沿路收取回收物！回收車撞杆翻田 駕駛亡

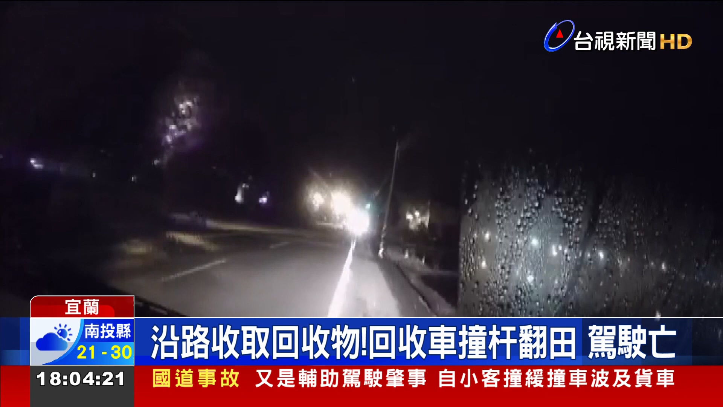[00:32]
夜晚駕駛開的車突然偏離軌道持續向右行駛差點撞到電線桿不過閃過第一個閃不過第二個只見車子直接朝電線桿撞上瞬間車窗玻璃碎裂車身也側翻畫面一片混亂另